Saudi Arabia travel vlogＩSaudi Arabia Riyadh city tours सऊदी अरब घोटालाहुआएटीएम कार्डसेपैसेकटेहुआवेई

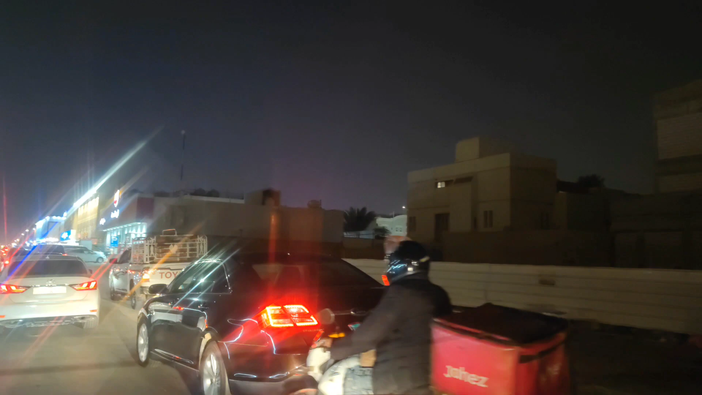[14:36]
छोटा रोड बस थोड़ा राइट में ओपन है, इस रोड में जाना पड़ेगा,
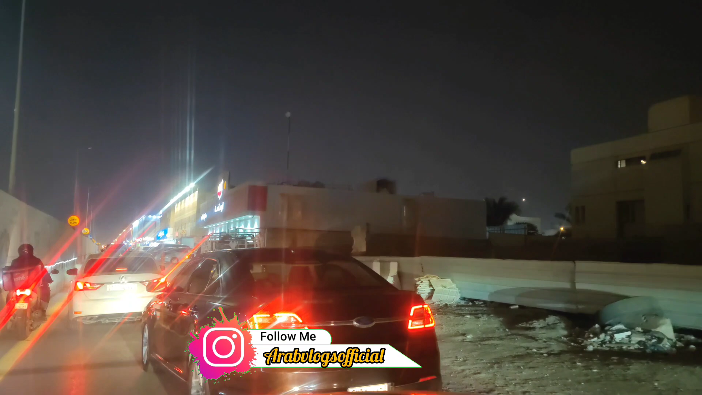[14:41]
सीधा गए तो है पेट्रोल पंप के बाद में है बता रहा, उधर देखेंगे गाइस है या नहीं। ठीक है ये देखो पूरा रोड लेफ्ट में बंद है, पूरा डेड एंड तक है ना बंद है,